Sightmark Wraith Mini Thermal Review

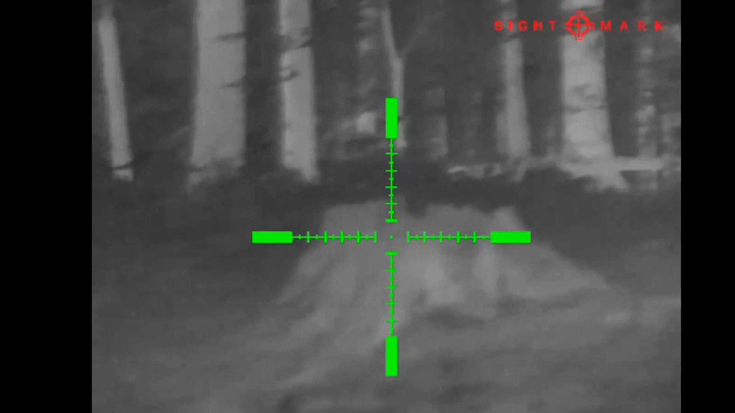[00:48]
doing some pest hunting pest control stuff like that and it's been
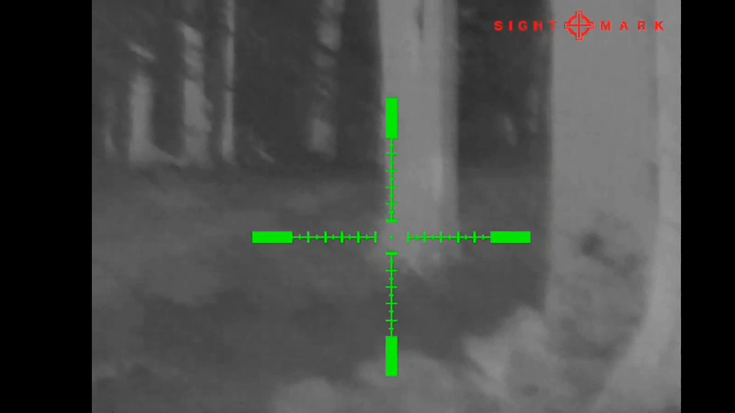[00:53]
pretty fun it's a great entry level
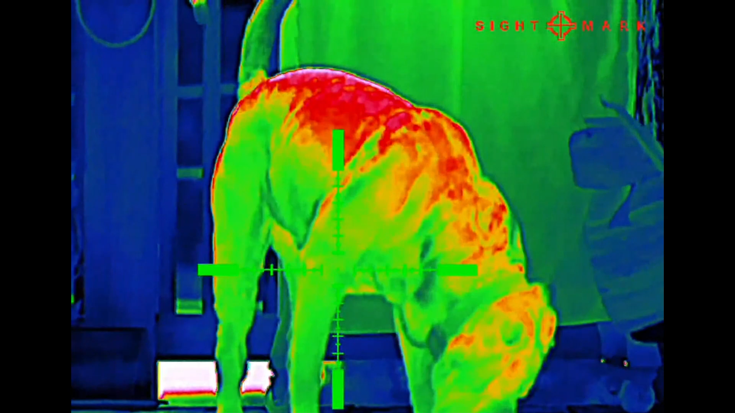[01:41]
kind of rainbowy one the kind of standard pink
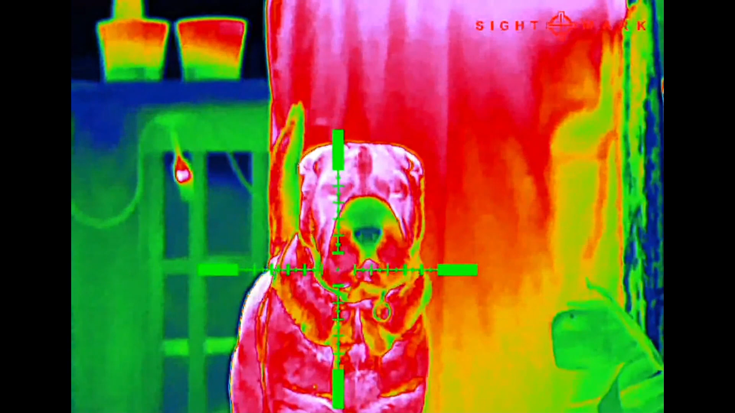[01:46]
blue purple that a lot of them have but then you also get a really cool fifth one that
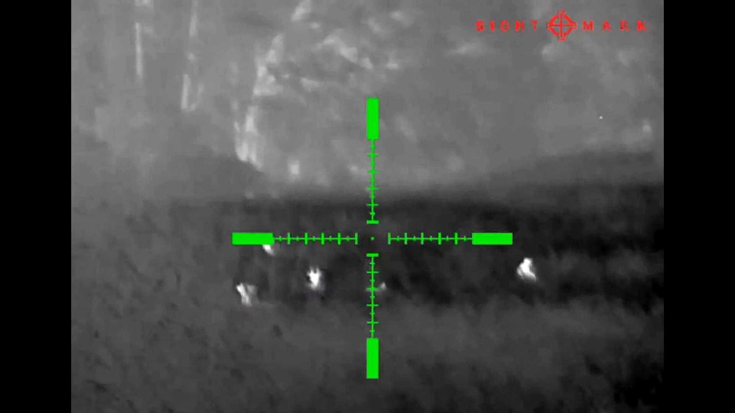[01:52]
most of them or I don't think any other ones have which is like a night vision looking green on
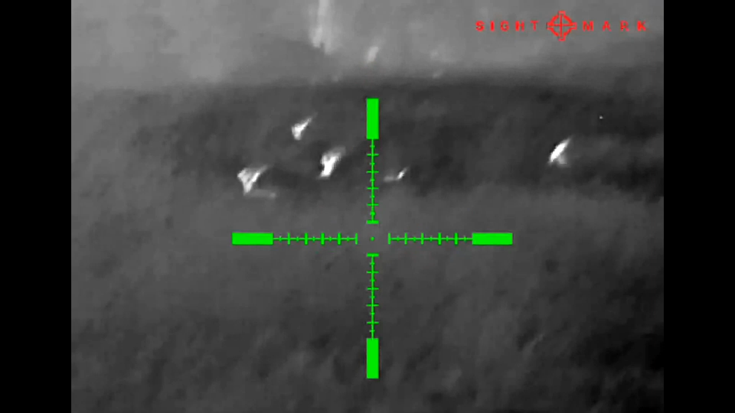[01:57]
green and that's a pretty neat one it's fairly useful as well you've
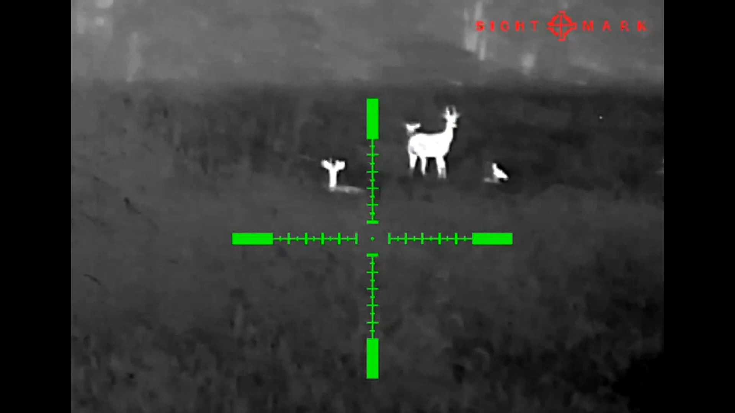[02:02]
got ten different reticles that you can choose from everything from a little dot to full-blown crosshairs kind of like what we're using you can also do nine different colors so
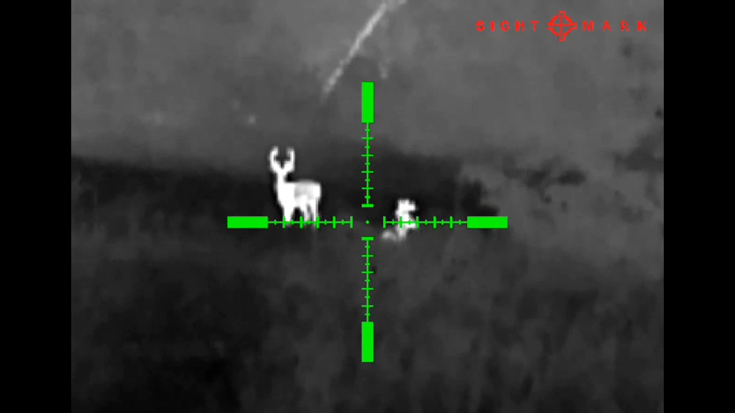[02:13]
there's pretty much going to be something that fits for everybody there you can save five different weapon profiles or different zeros so if you want to use it on one rifle move it to another one move it to another one especially with its built-in one shot zero very easy
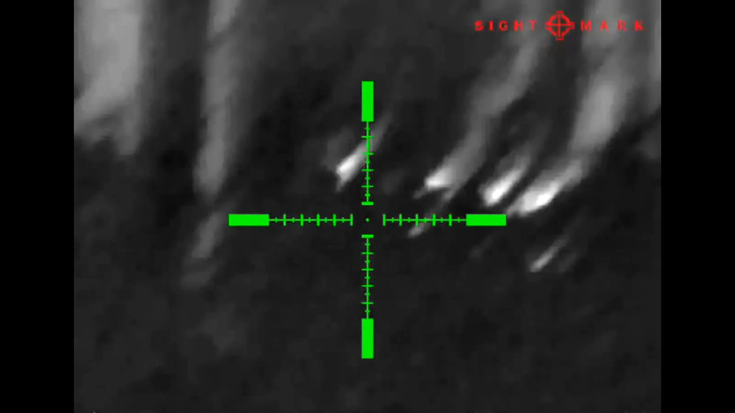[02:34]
to just zero it out with typically it takes us anywhere
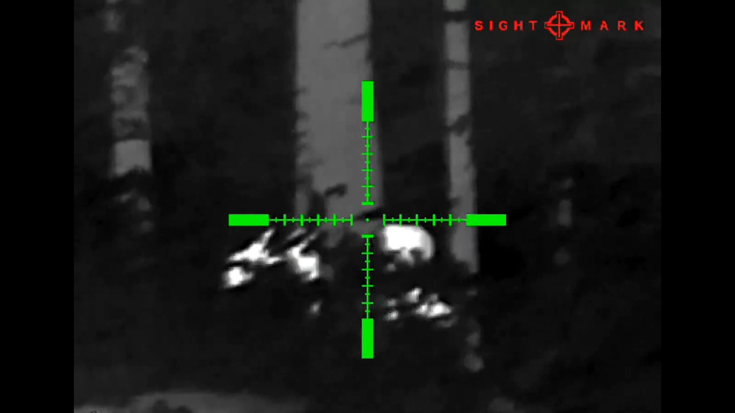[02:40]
from maybe three to five shots to get a really good precise zero on it and then if you have the quick disconnect mount which
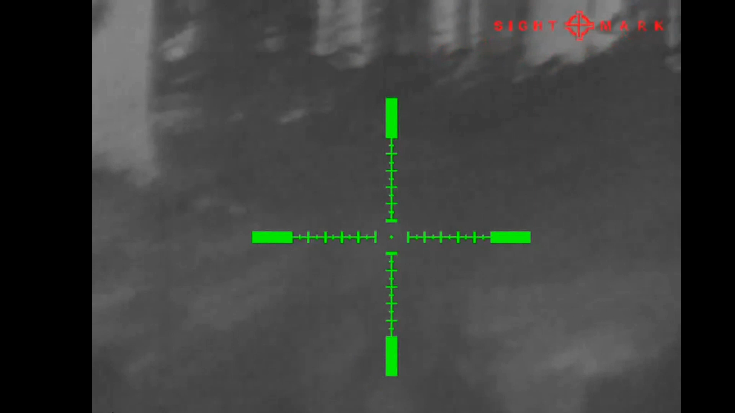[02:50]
I highly recommend that will allow you to easily just move it to any rifles that you want and retain your zero just swap over to that
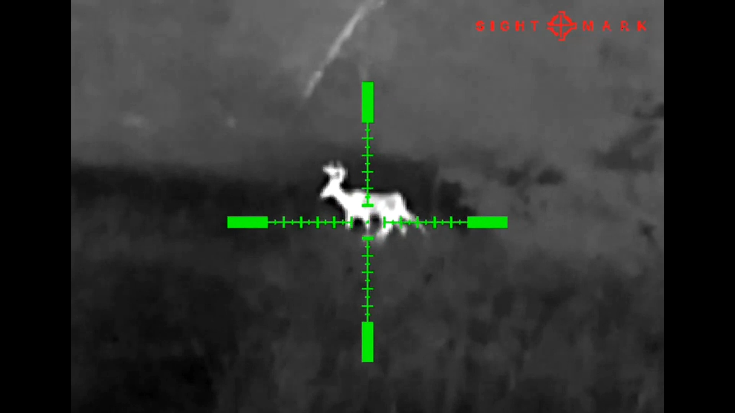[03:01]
rifles profile and you're good to go in a matter of seconds
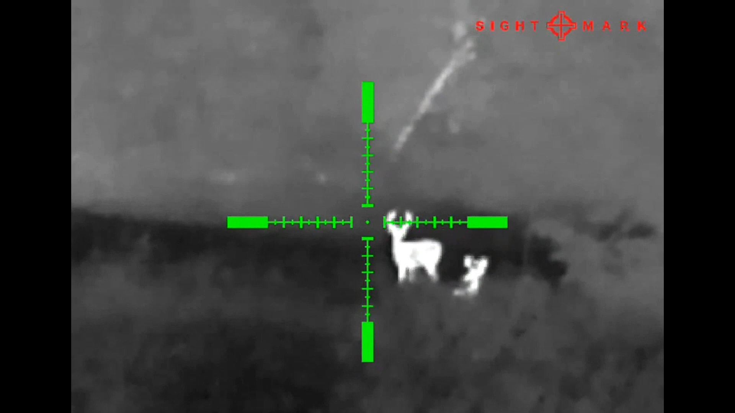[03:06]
another bonus to the quick disconnect is that you
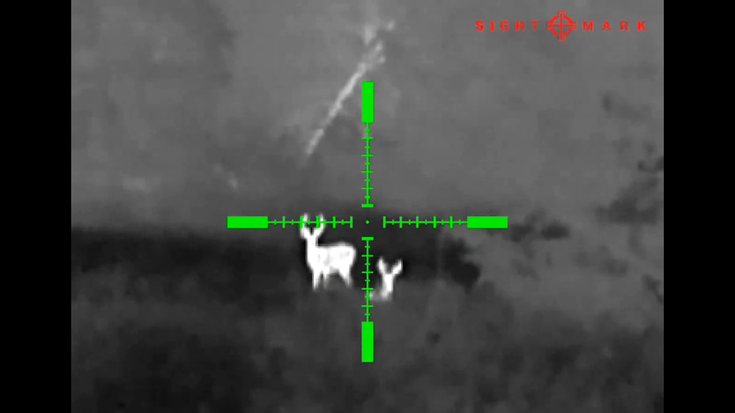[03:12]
can easily just take off the scope use it as a scanning monocular
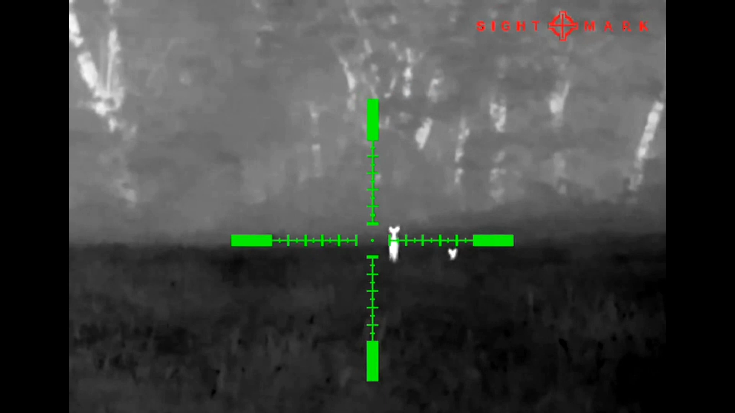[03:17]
when you're out in the field at night or scouting or whatever and then just instantly
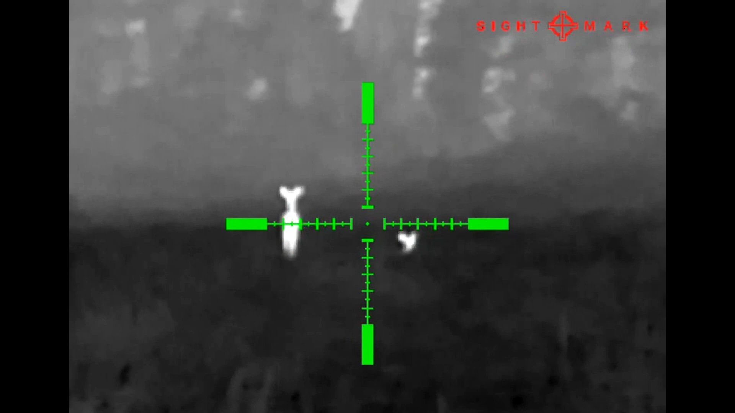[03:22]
pop it back onto your rifle and you're good to go it'll hold
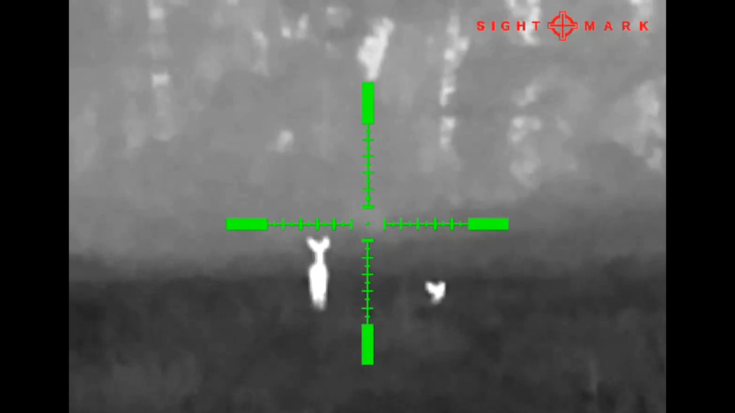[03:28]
the zero no issues whatsoever it's absolutely fantastic
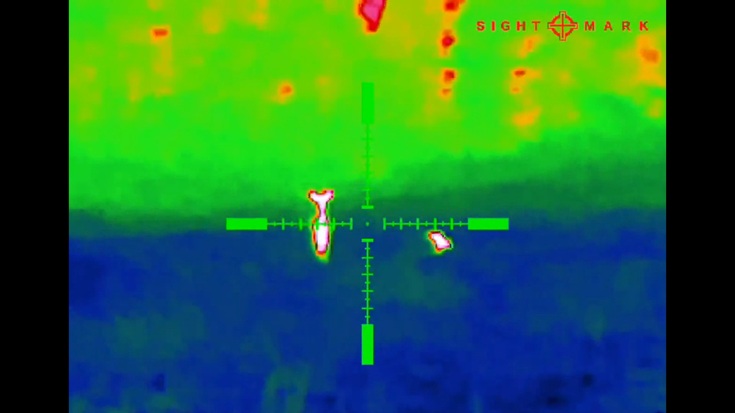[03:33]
it runs off of two CR123A
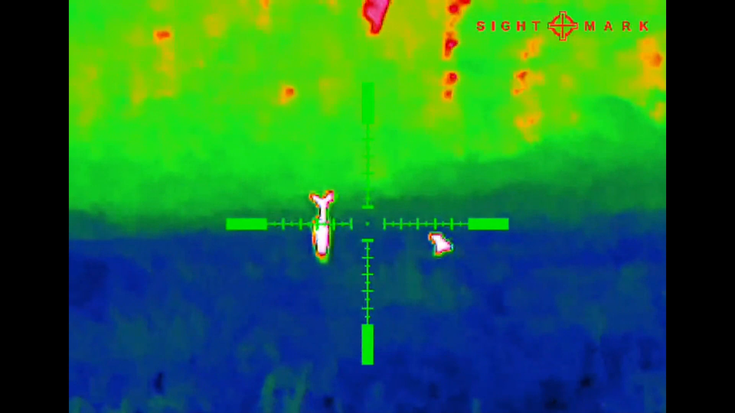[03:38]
batteries it's also got built-in video photo
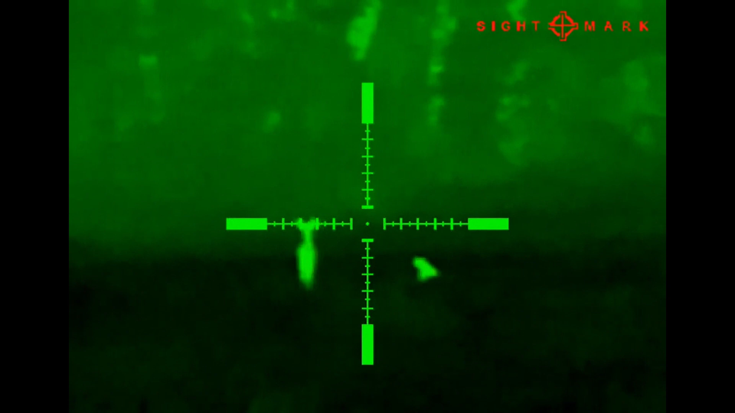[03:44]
it records sound with the video just
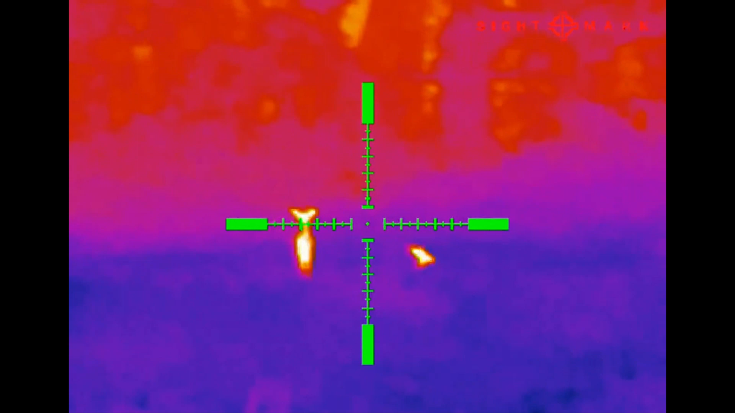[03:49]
on a micro SD card and then you can plug it in with a
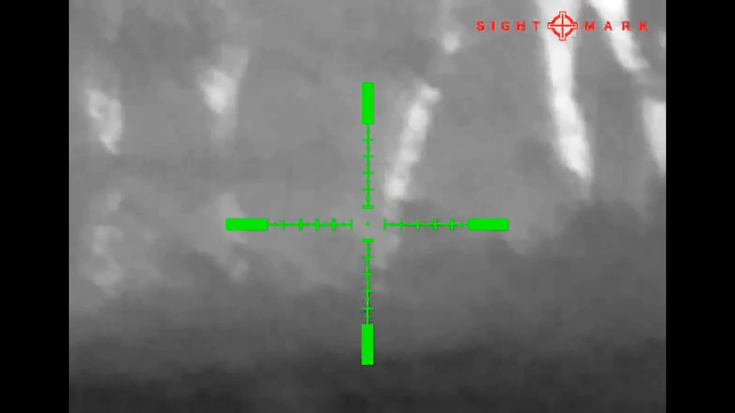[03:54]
C port as well if you want to you know charge it run it off a battery pack whatever it's in the exact same housing as the wraith mini the menu and everything is the same so if you've got one of those you'll be very familiar
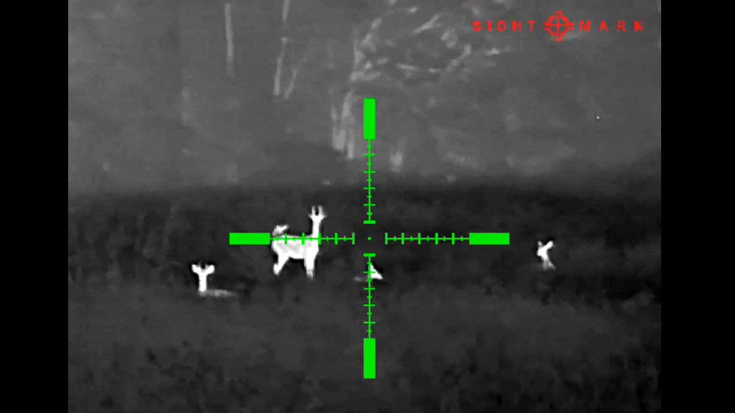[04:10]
with it and pick it right up get right into it it fits very
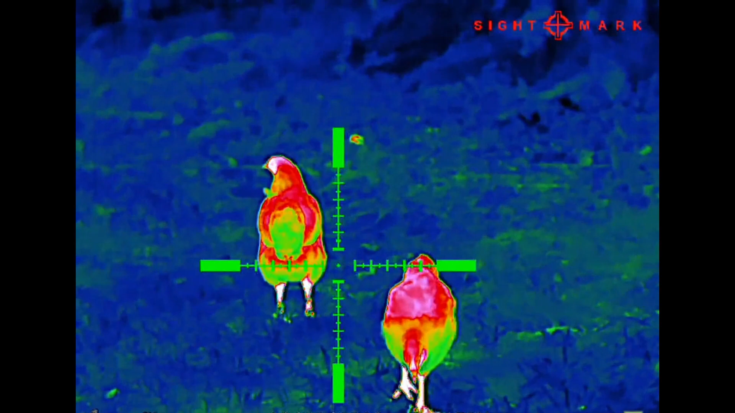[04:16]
well as far as like a scouting monocular fits in one hand easily it's lightweight
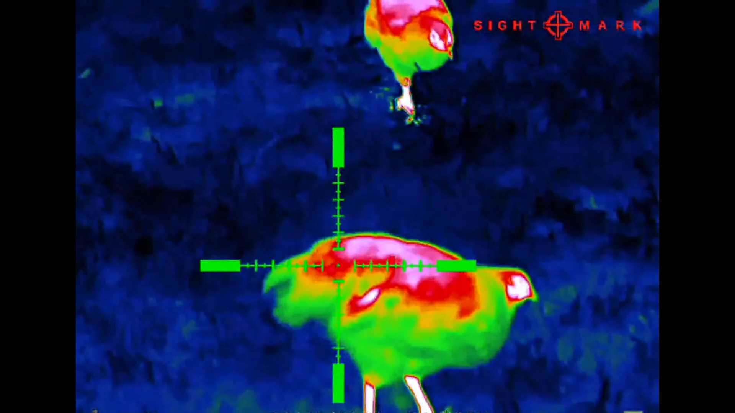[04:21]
it's a native 2x zoom and then you can digitally zoom it up
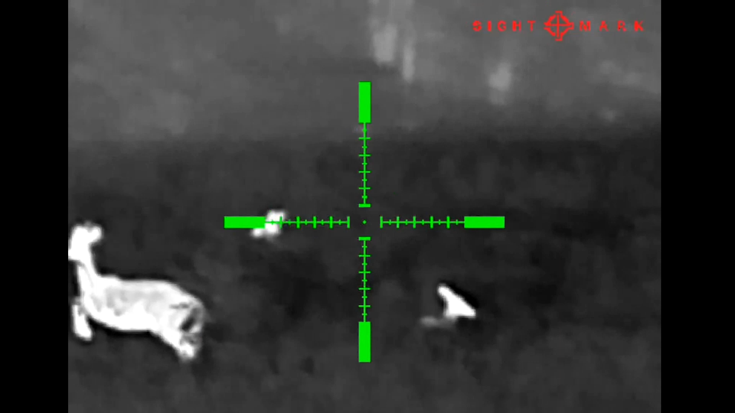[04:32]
to eight for a total of 16 about
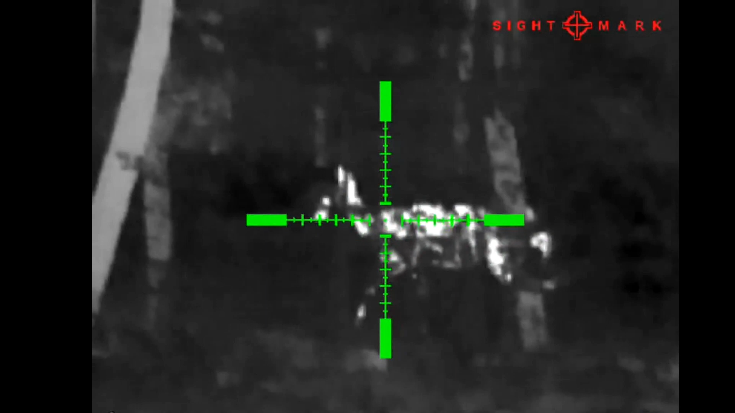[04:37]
the only kind of downsides that we noticed with it is
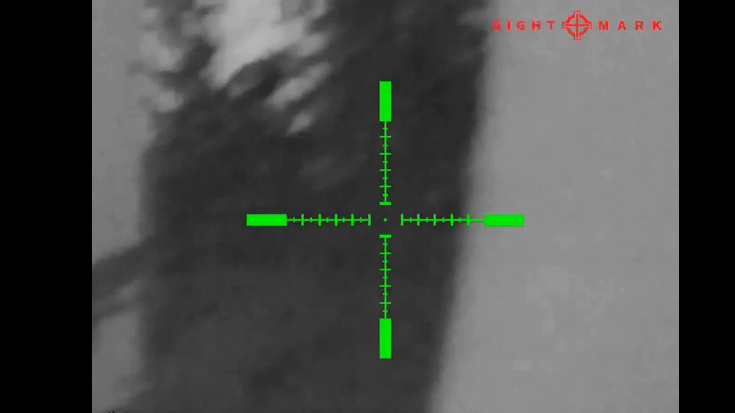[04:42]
the at the higher magnifications you do kind of lose a bit of image quality just because of that a little bit lower resolution but
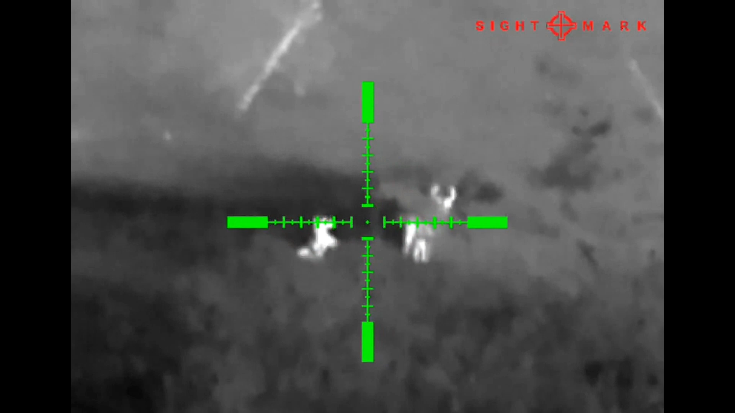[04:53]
if you're keeping it in 100 150 yards that shouldn't really be any kind of problem
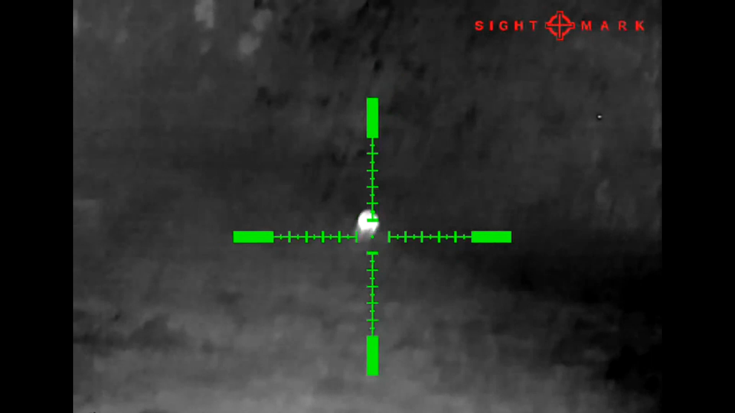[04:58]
and then you
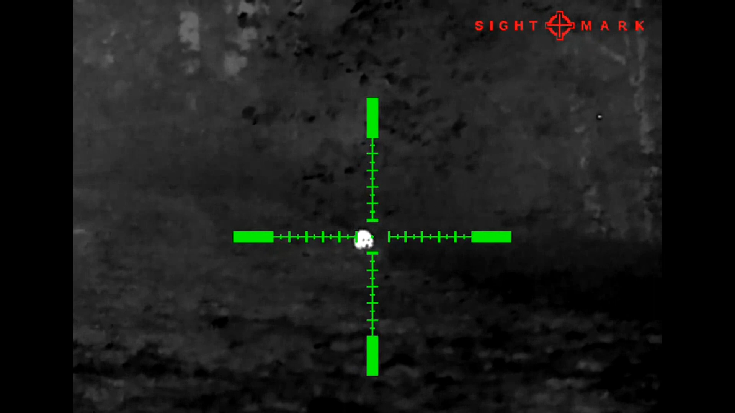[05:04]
lose some video quality for some reason when transferring between
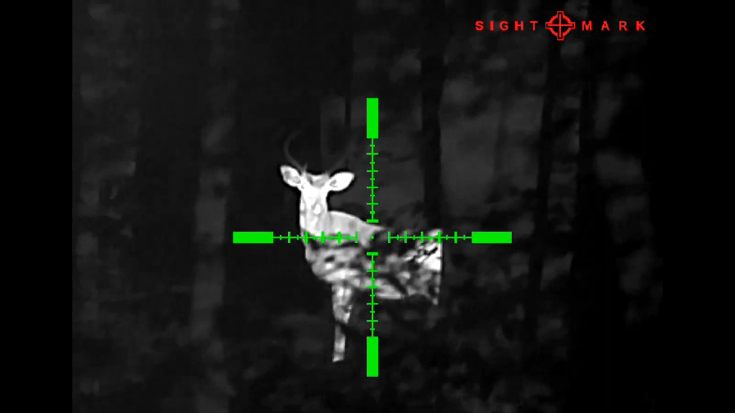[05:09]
the scope and your computer or whatever other device any